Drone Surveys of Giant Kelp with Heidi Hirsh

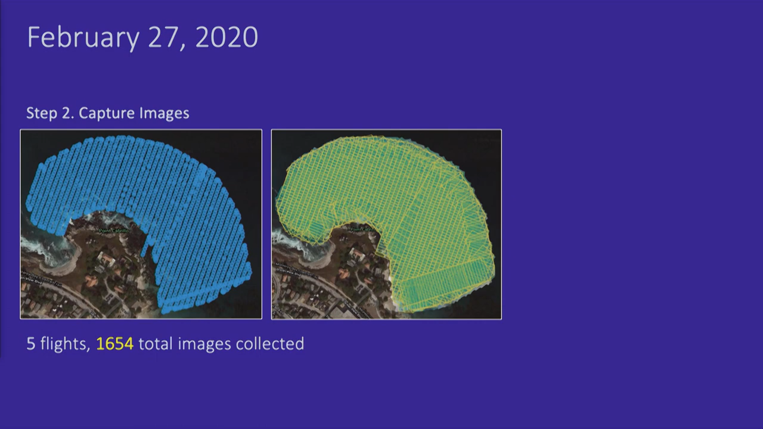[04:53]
And ultimately, we end up with this orthomosaic of that kelp forest environment and the offshore environment beyond Point Cabrillo. And here we have those transects on top. So you can see that planned flight area and then the resultant orthomosaic.
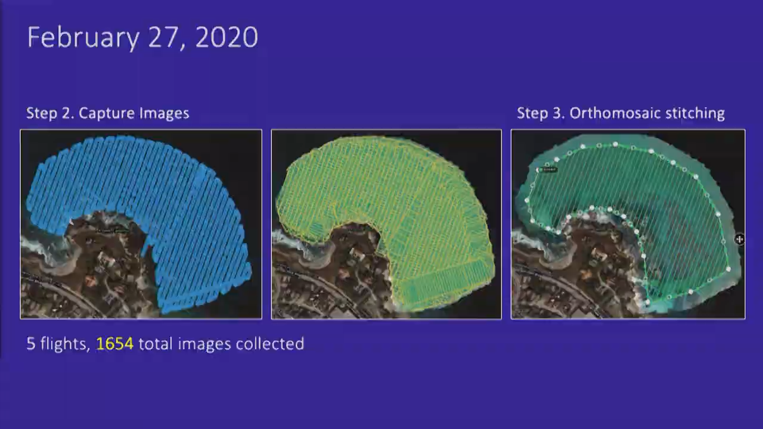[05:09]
So this is our February 27th image. And we see this really beautiful rendered stitching of our protected kelp forest.